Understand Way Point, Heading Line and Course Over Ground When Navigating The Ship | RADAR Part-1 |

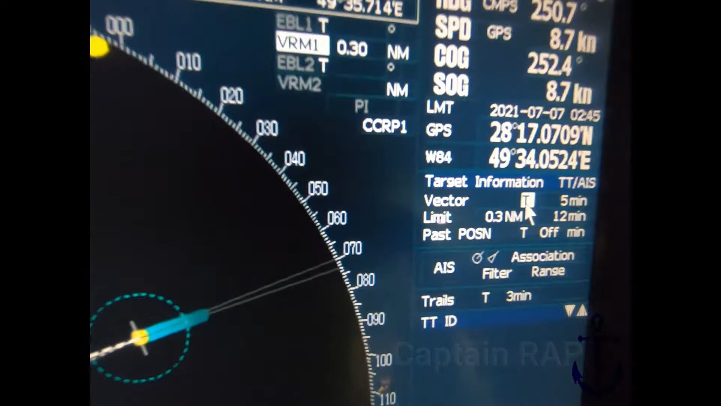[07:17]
Nah ini sangat berguna ya teman-teman ya Sehingga Dengan mengetahui bahwa kapal kita Sebenarnya
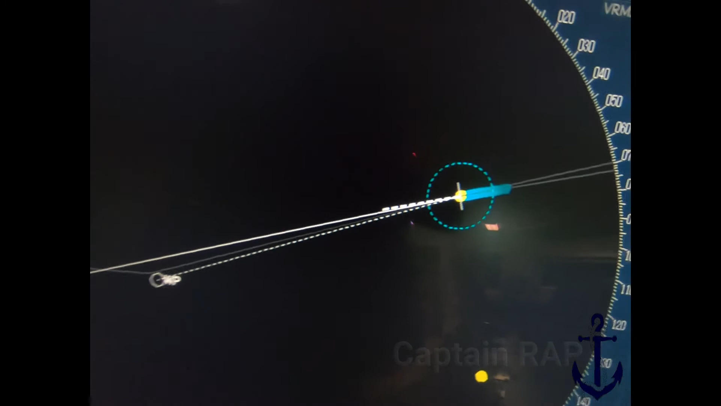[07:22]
Kedorong oleh arus Dari sebelah kiri Baik itu depan Ya Tengah ataupun belakang Yang pasti kapal kita sekarang Sedang jatuh kanan Nah Untuk itu Ya Teman-teman
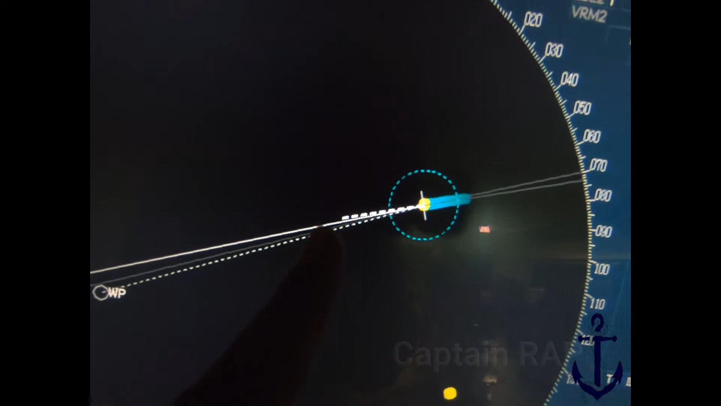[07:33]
Bisa Menyetting haluan kita ke kiri Supaya nanti Vektor ini Berada
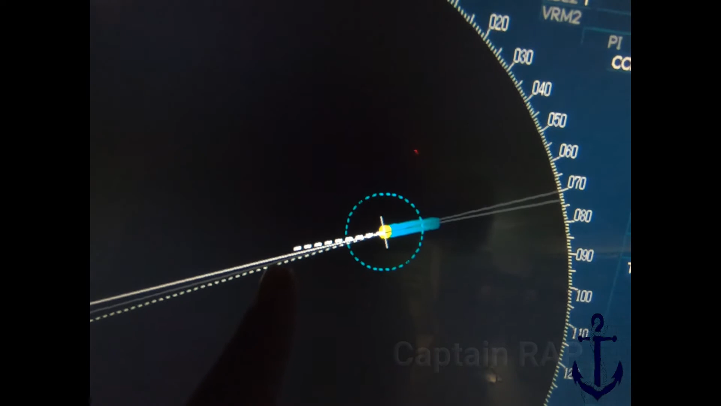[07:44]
Persis di Garis Haluan yang kita inginkan Oke Saya langsung
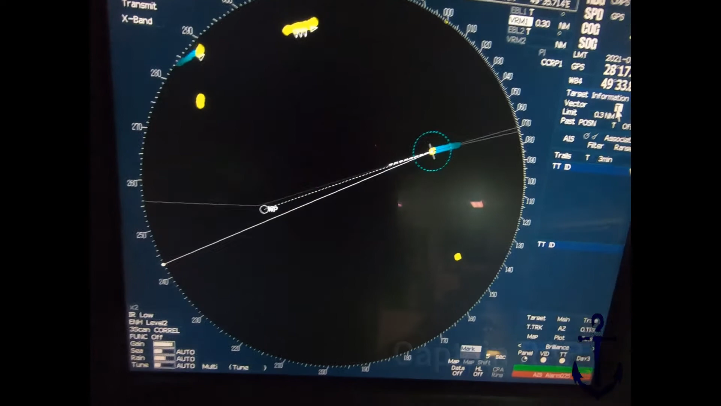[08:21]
khawatir Walaupun Haluan yang kita kemudikan Kita setting Itu di sebelah kiri Dari pada
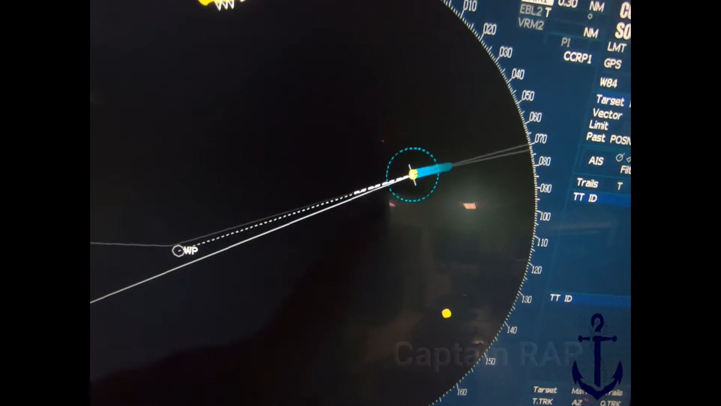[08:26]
garis baluan yang Sorry Di sebelah kiri Daripada garis Baringan Yang telah
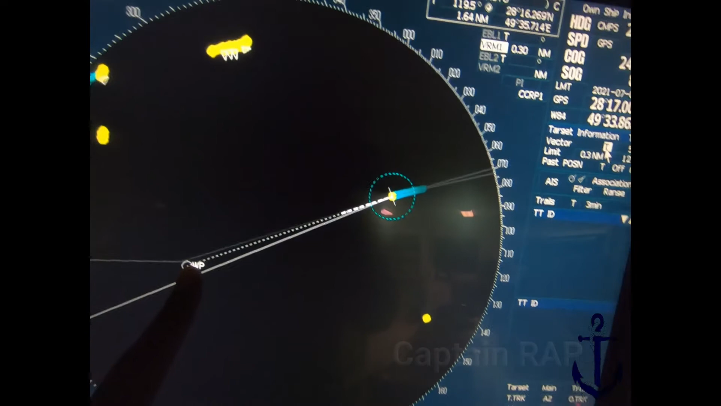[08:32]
kita setting Tapi sebenarnya Kapal teman-teman itu Berjalan tepat Ya Tepat di garis Haluan atau baringan Yang telah kita setting Di peta Ya artinya Walaupun
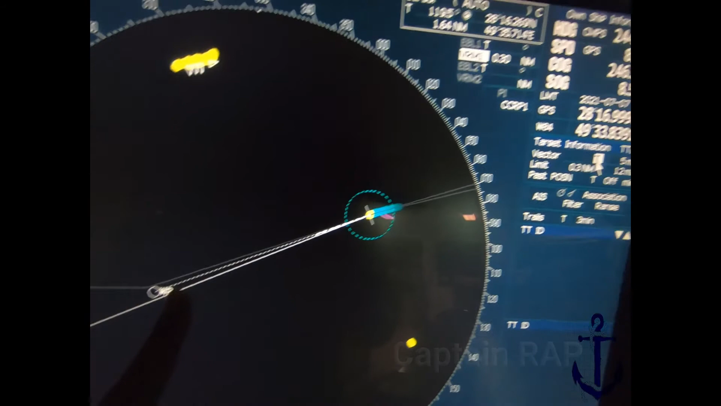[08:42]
kapal teman-teman itu Dikemudikan dengan Haluan 245 5,2 Tapi
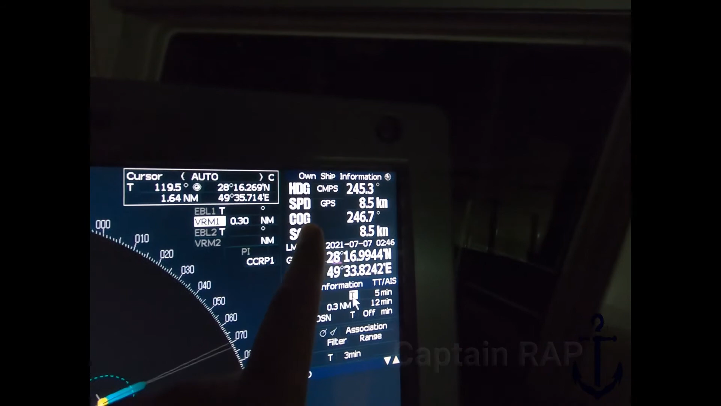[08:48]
sebenarnya Kapal ini berjalan di 246,7 Oke Nah ini
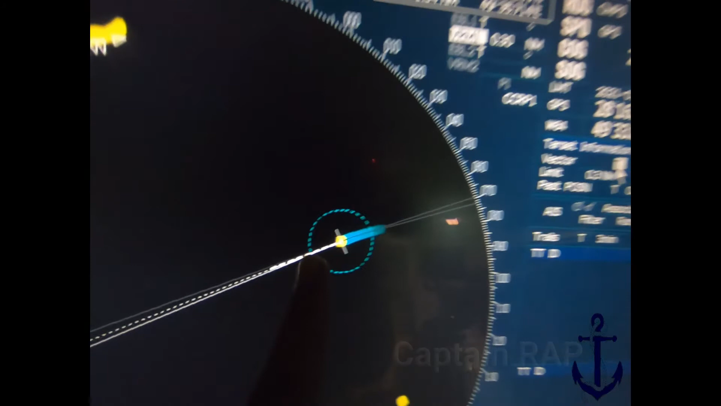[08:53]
teman-teman lihat Garis putus-putus sudah Sejajar dengan Garis Y-point Karena kita menuju Ini waypoint ini Kita menuju Ke titik ini Arti ya teman-teman